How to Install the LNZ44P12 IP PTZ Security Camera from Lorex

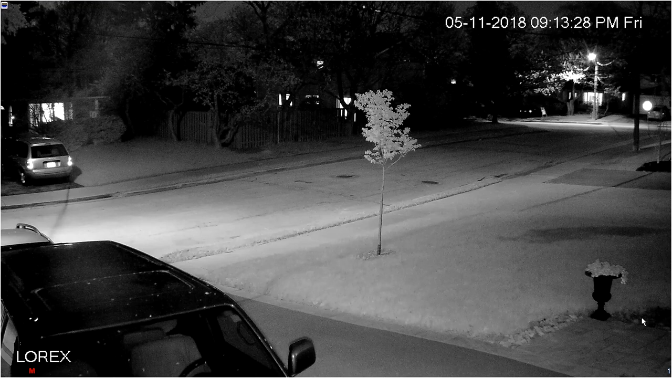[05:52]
At night, the camera operates in black and white and has great imaging with ambient street lighting.